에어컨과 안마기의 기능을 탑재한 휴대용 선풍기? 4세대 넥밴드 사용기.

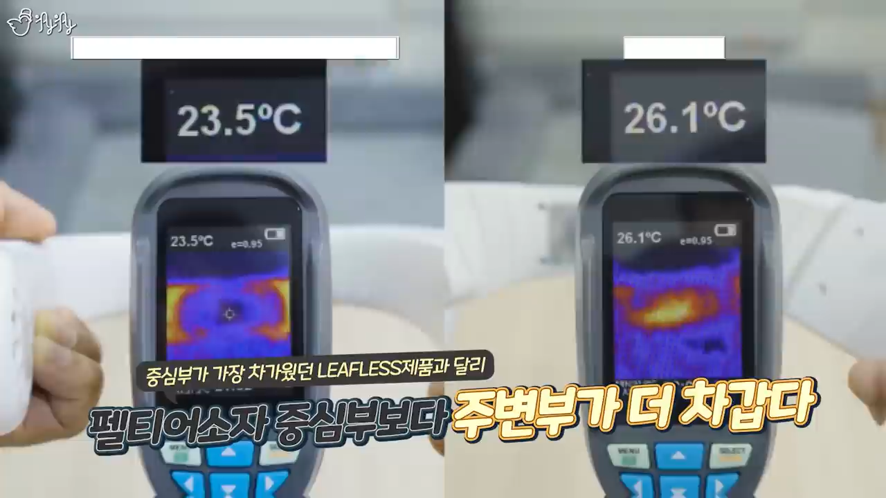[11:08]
근데 얘는 아까랑은 다른 양상을 보이는 게 가운데가 빨개요.
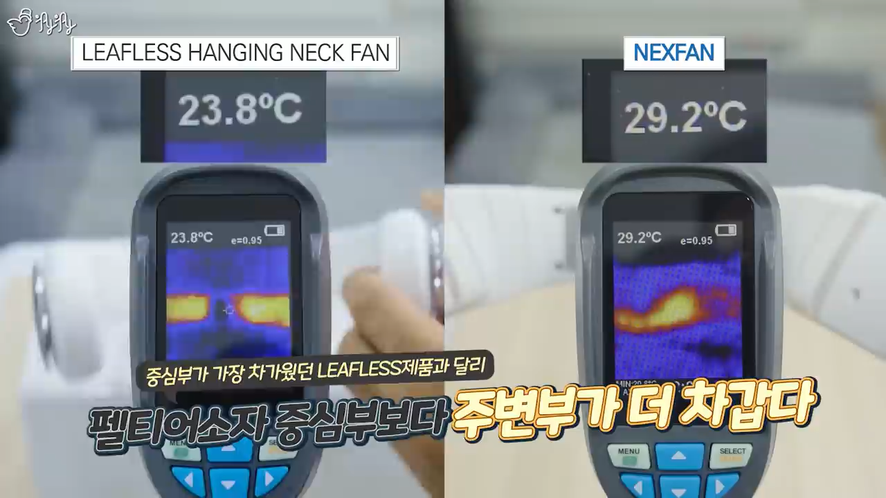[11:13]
거의 29도 가까이 이렇게 올라가고 옆에 사이드 측면이 오히려 온도가 더 낮거든요.
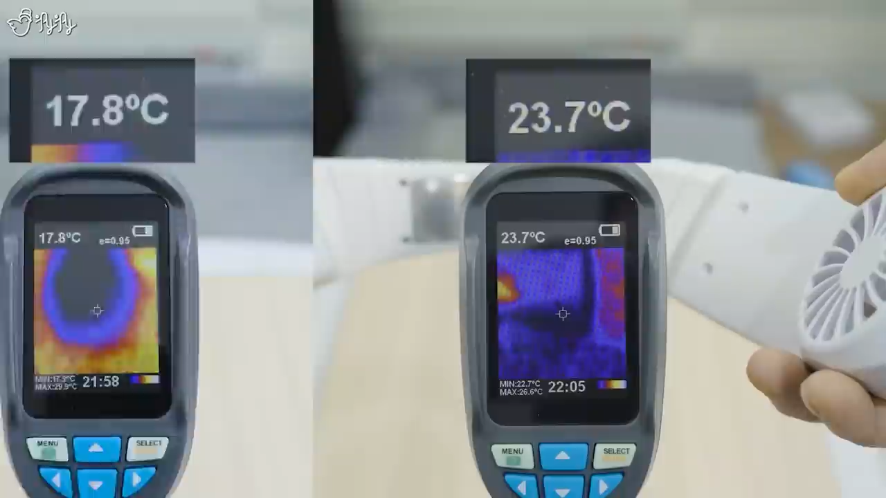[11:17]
여기가 제일 낮은 것 같은데 23.7도 23.1도 22.5도
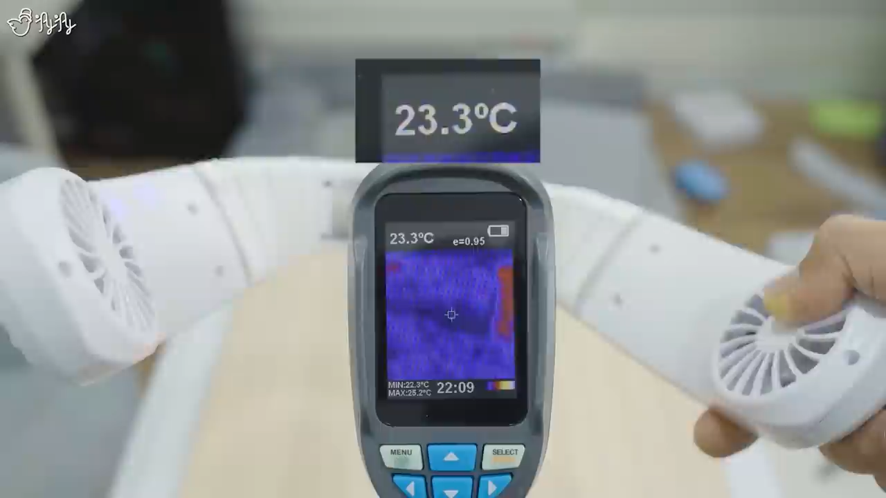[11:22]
On screen: spot 23.3°C
22도 23도 그 밑으로는 잘 떨어지지 않는 모습이에요.
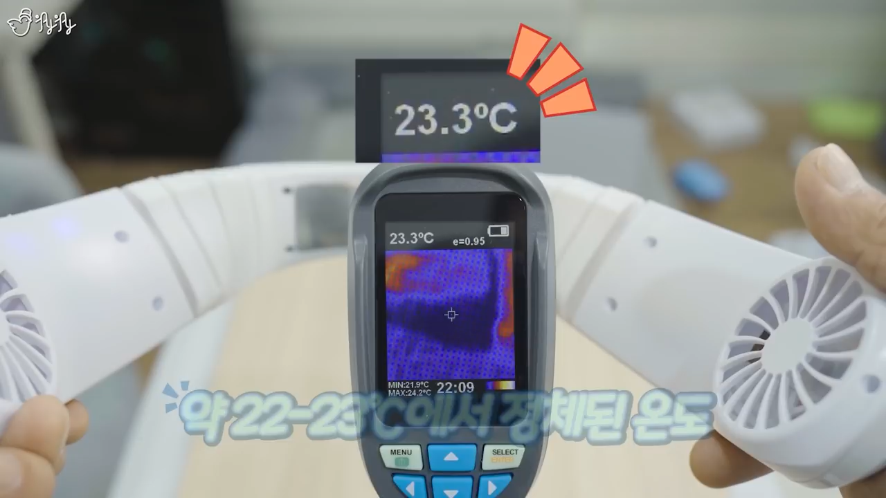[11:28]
On screen: spot 23.3°C
아까 것처럼 물기가 맺히는 그런 느낌이 없어요. 반질반질 합니다. 근데 만져보면 시원해.